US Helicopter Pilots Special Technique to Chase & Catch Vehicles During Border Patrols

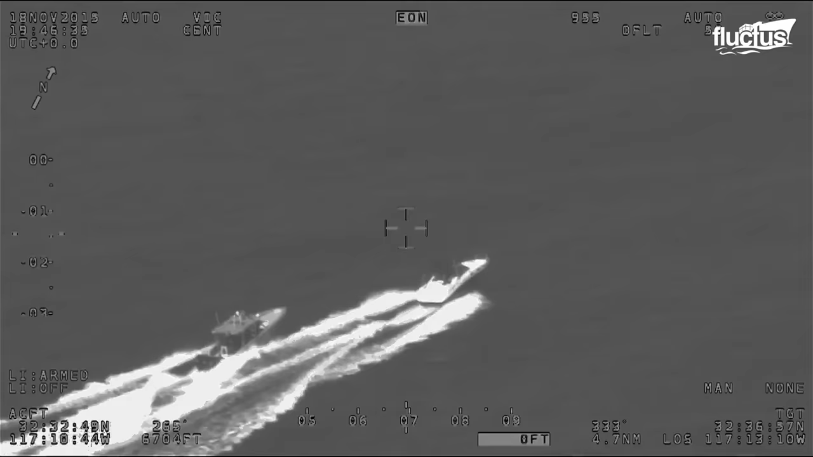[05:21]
This intense chase is not just about speed and precision.
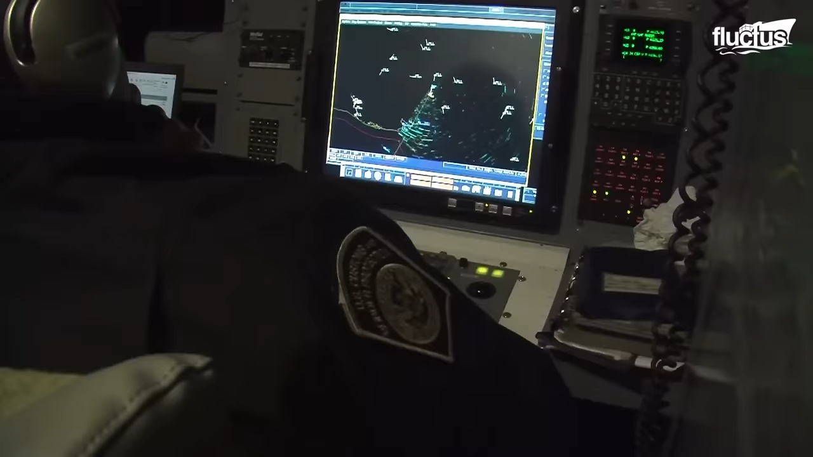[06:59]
and the AN APS-137D V5 Inverse Synthetic Aperture Search Radar.